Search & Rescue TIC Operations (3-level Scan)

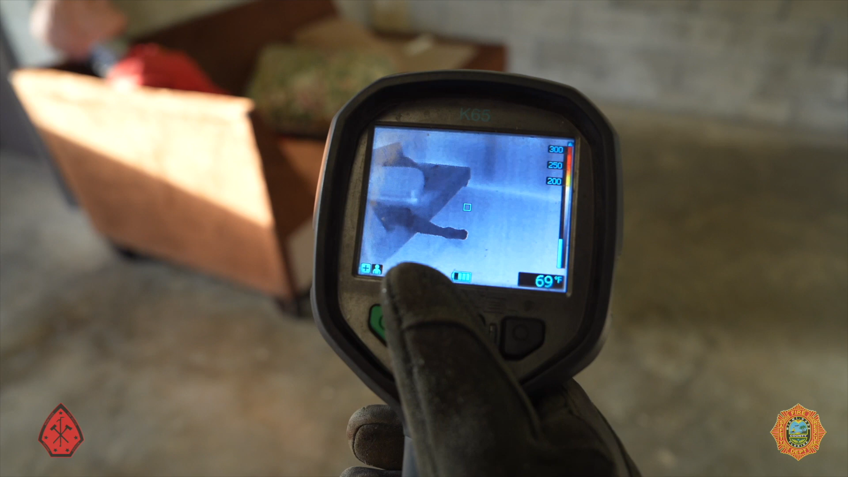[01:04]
switch to the search and rescue mode for spaces with temperatures below 150 degrees. The search and rescue mode enhances the infrared images contrast, facilitating the detection of victims. Additionally, you can utilize the zoom button to get a closer look at objects if required.
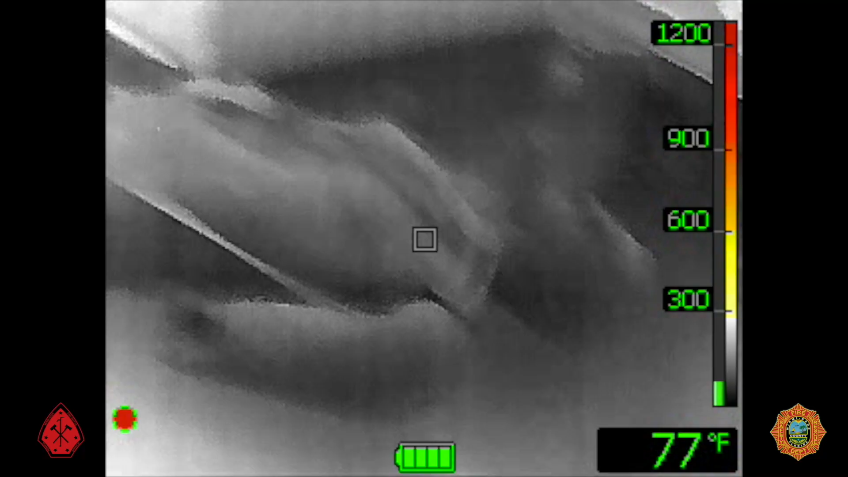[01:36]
On screen: spot 77°F
A three-level scan should initially be performed in all new spaces.
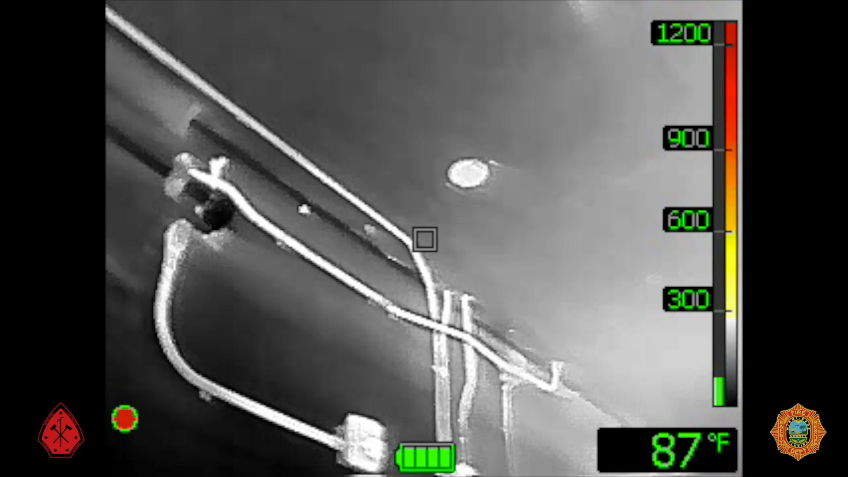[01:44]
On screen: spot 87°F
A three-level scan is performed by first scanning the overhead from wall to wall.
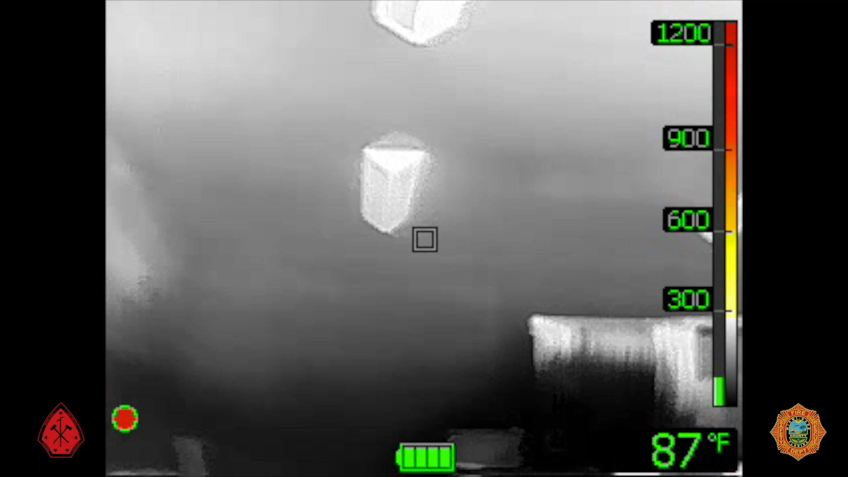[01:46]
On screen: spot 87°F
This gives you with thermal conditions and possibly locating the fire.
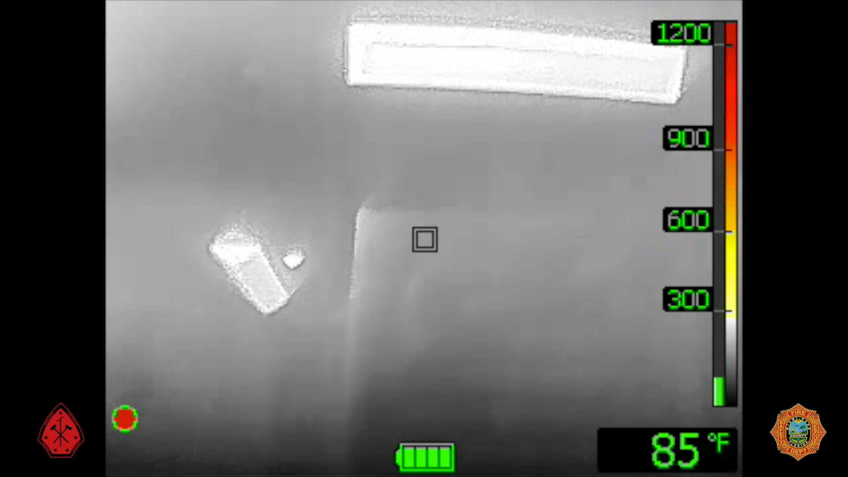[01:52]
On screen: spot 85°F
The contrast to the ceiling line will give you a floor plan of the room. An eye-level scan offers you the layout of the room.
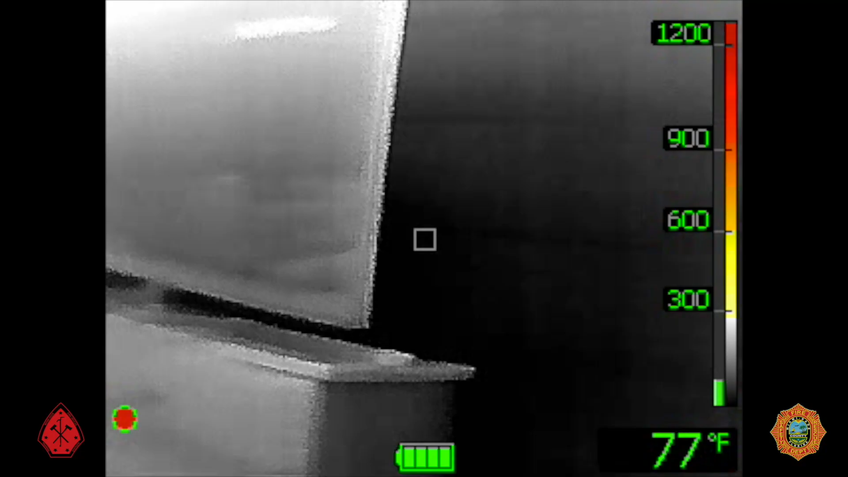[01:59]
On screen: spot 77°F
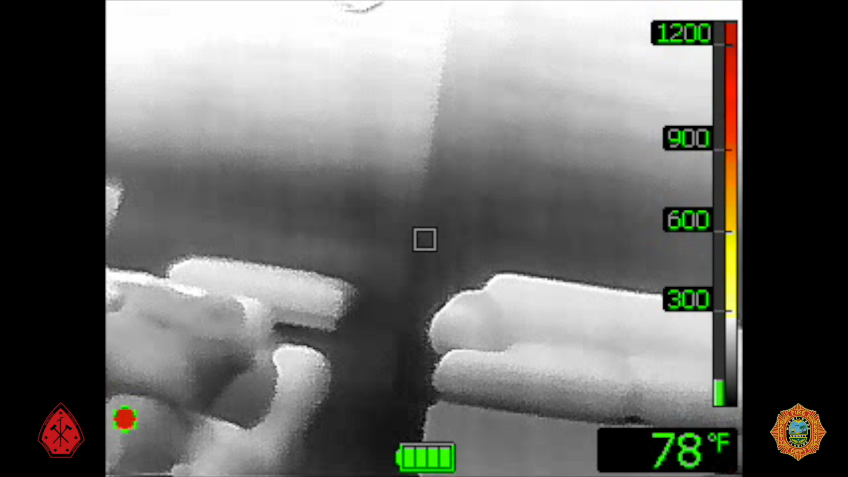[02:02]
On screen: spot 78°F
It allows you to locate doors, windows, furniture, and hallways.
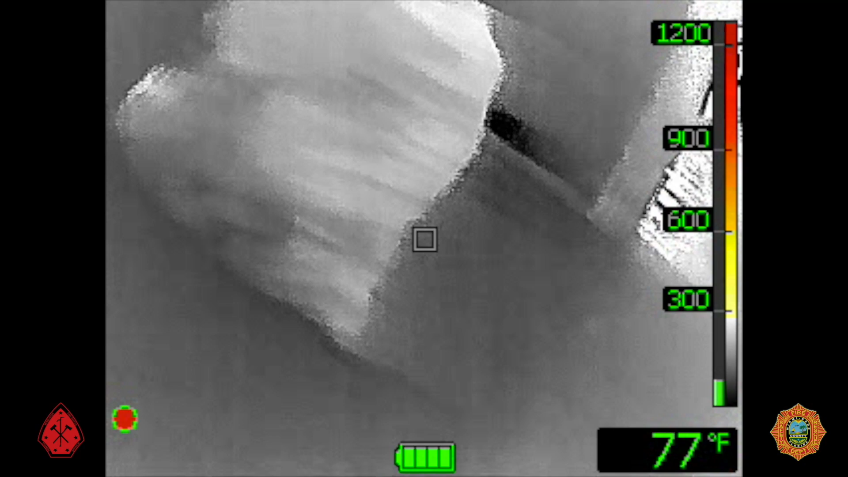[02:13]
On screen: spot 77°F
And finally, a floor scan searching for victims. Send firefighters to search any area beyond the TIC's capabilities.